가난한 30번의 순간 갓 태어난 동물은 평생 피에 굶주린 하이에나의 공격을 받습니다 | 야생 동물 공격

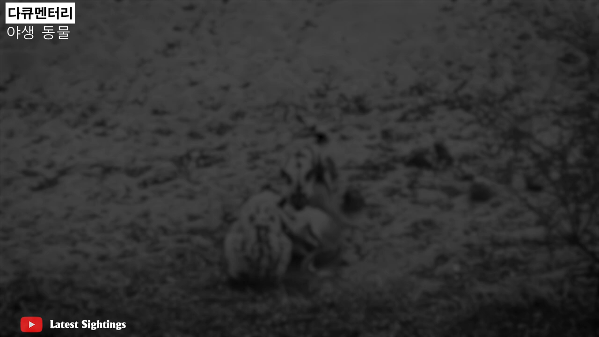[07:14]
어미 임팔라는 두 마리의 냉혈한 포식자에게 공시의 공격을 받아 공경에 빠졌습니다. 하이나는 갓 태어난 아기를 잡아 잔인하게 잡아먹었고 어미 임팔라는 두 마리의 들개에게 잡아먹혔습니다.
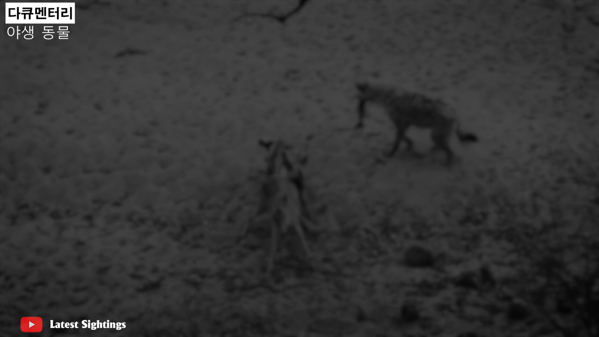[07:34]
장면은 빠르게 펼쳐졌고 현장에서 흔적도 없이 끝났습니다.
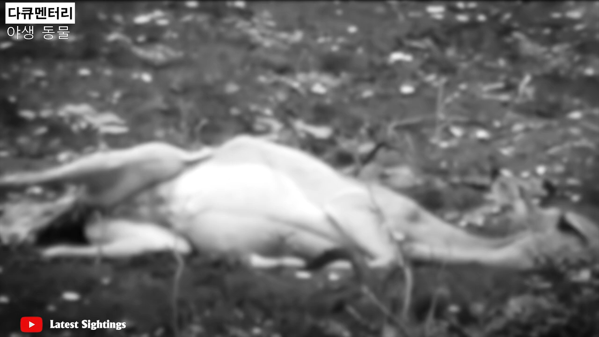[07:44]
남아프리카의 크루거 국립공원에서 또 다른 임팔라가 출산을 진행 중입니다.
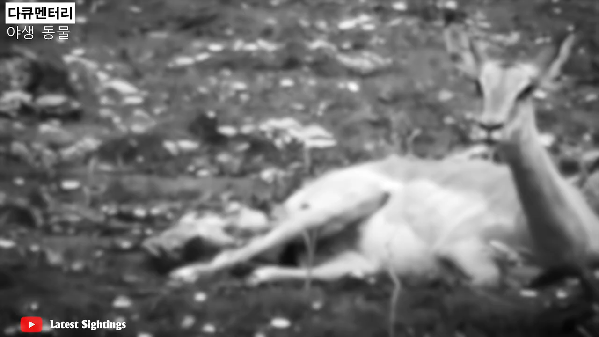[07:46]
임팔라 아기가 막 태어났는데 엄마가 깨끗하게 할지도 않았습니다.
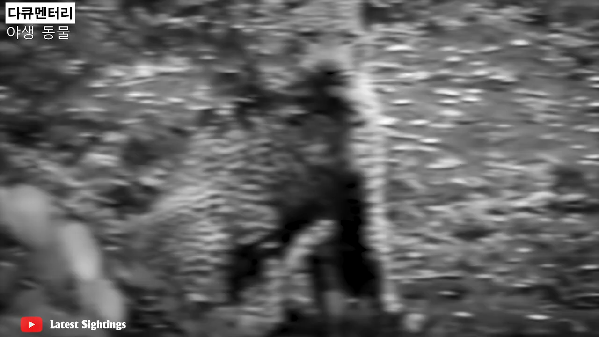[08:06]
인지하지 못하고 목숨을 잃었습니다. 아프리카의 사비센지에서 하이나가 사냥에 성공했습니다.
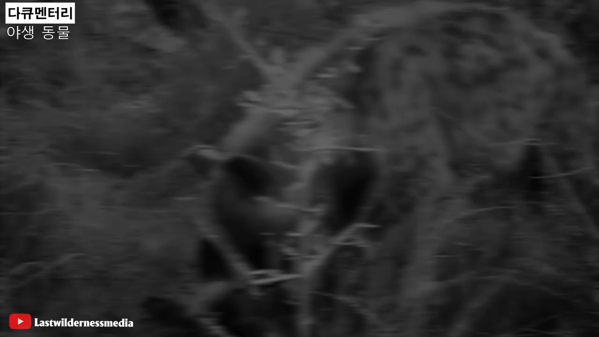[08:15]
들깨를 사냥했네요. 하이나 중 하나가 먹이를 짓고 있습니다.
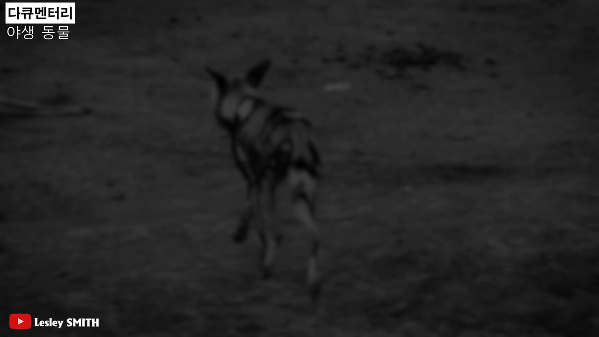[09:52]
아프리카 보호구역의 열린 들판에서 하이나와 들깨 두 마리의 포식자 충돌이 일어납니다.
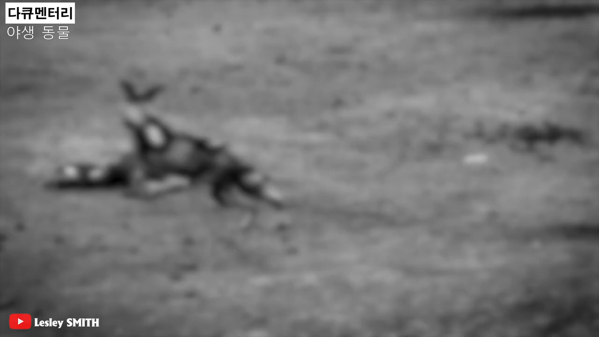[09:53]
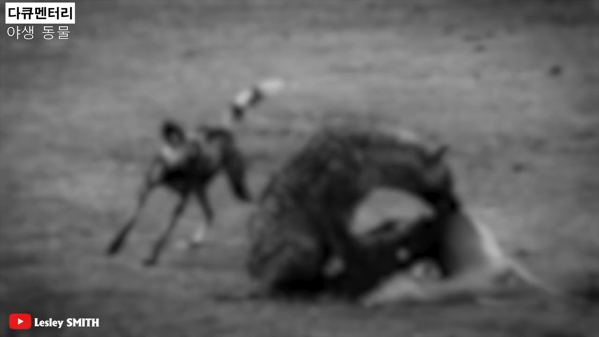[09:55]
그들은 임팔라 시체를 놓고 싸우려고 합니다.
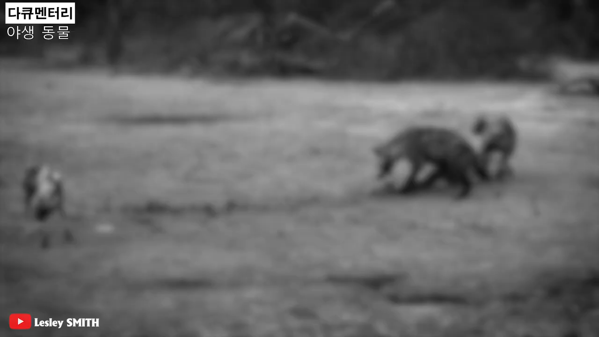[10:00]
잠시 후 또 다른 하이나가 나타나 들깨들은 결국 당혹감 속에서 먹이를 훔쳐 달아납니다.
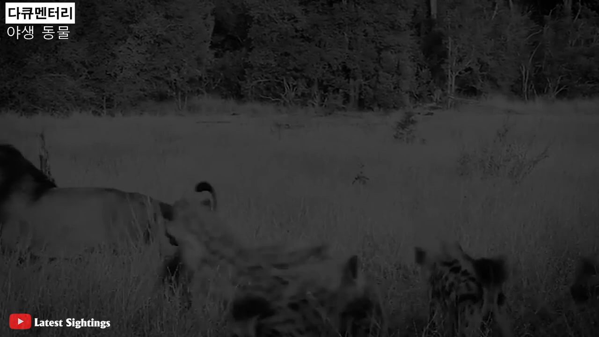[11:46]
그러는 동안 다른 하이에나들은 사자를 쫓아내서 공세를 펼 설쳐 새 들깨가 도착됩니다.
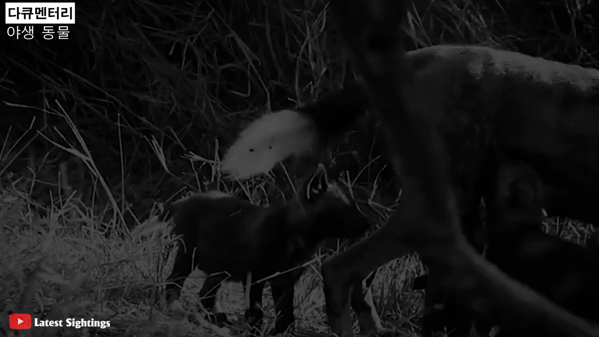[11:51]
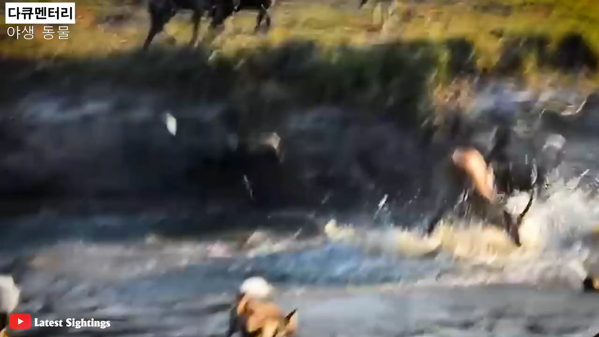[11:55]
여기는 방야사파리가 있군 여기는 방야사파리가 있는 오카방고 삼각주입니다.
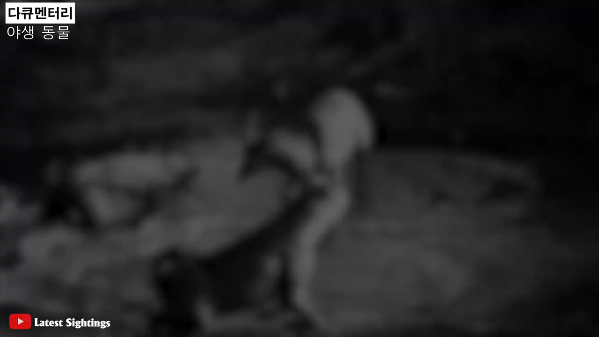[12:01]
들깨들은 작은 운동위에서 임팔라를 둘러싸고 있습니다.
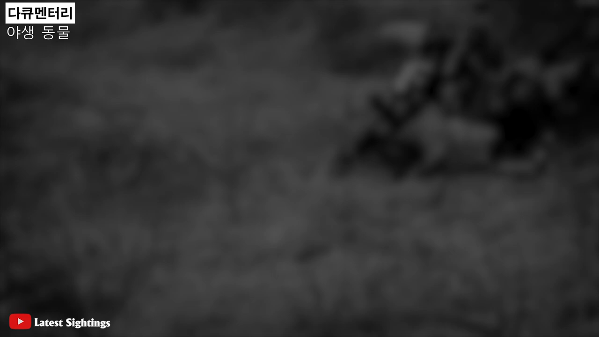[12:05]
하이나가 도착했을 때 탈출할 기회는 없었습니다. 이후 들깨들이 가서 이번에는 임팔라를 죽였습니다.
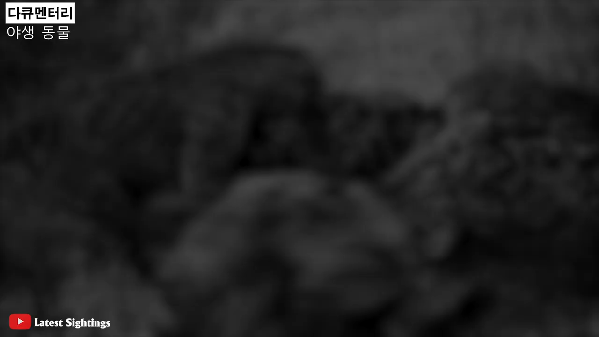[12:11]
들깨들이 성공적으로 죽임을 만회하고 있을 때 갑자기 하이에나가 나타나 땅패처럼 식사를 요구했습니다. 결국 임팔라는 하이에나에게 돌아갑니다. 쿠루거 공공원에서 들깨무리와 하이에나무리에 우연히 만났습니다.
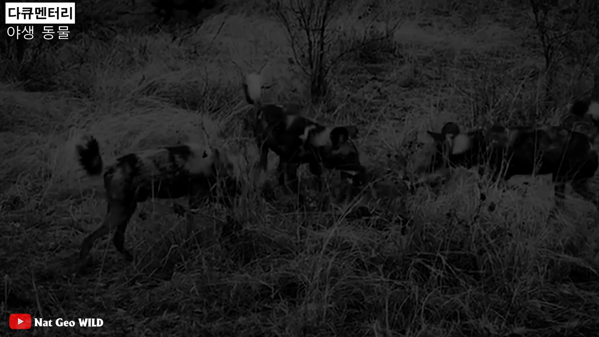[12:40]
사비모레 사냥감 보호구역에서의 들깨가 임팔라를 쓰러뜨렸습니다.
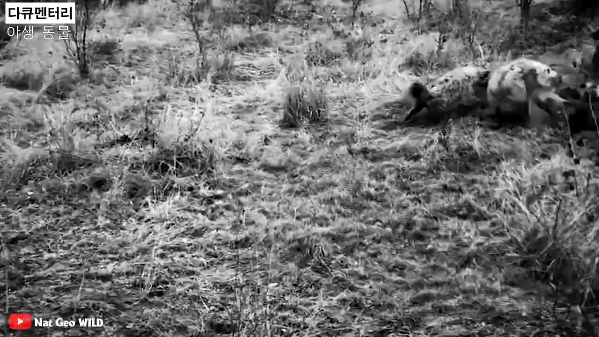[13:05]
크루고 국립공원의 한 부지에서 10마리의 들깨들이 구두를 죽이려고 합니다.
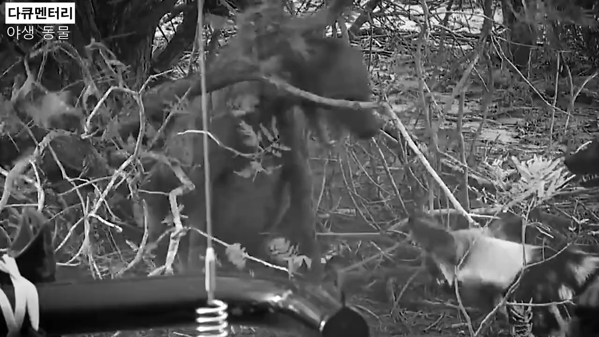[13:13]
이때 도착한 하이에나 도둑 한 명이 들깨들이 떠나기 전에 먹이를 훔쳤습니다.
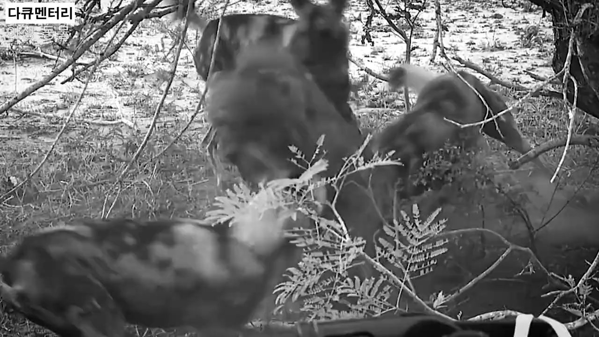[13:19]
자칼도 끼어들지만 아마도 다른 두 상대의 빈틈을 기다리고 있었을 것입니다.
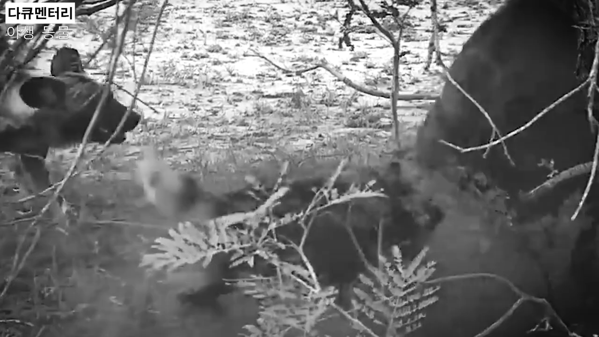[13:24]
하이에나는 나머지 점에서 공격을 받았습니다.
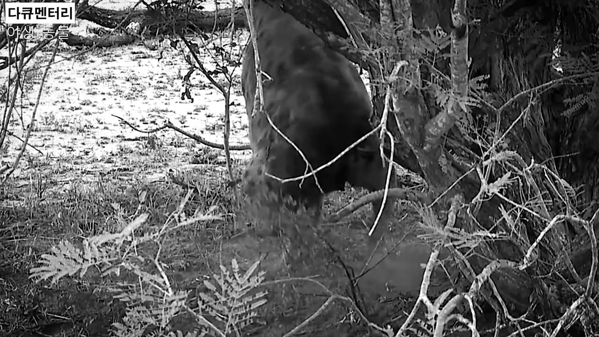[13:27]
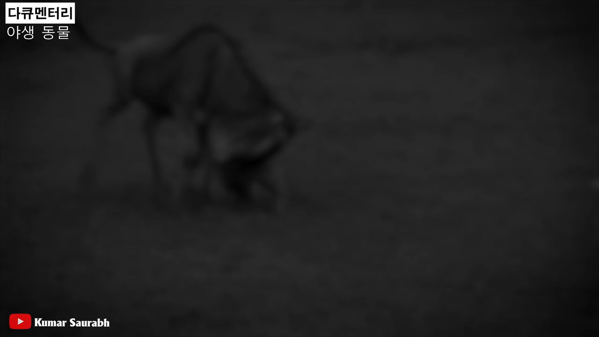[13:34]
케냐 마사이마라에서 혼자 있던 누우가 3마리의 하이에나에게 습격을 받습니다. 공격은 점점 더 잔인해졌으며 누우의 복부는 빠르게 찢어지죠.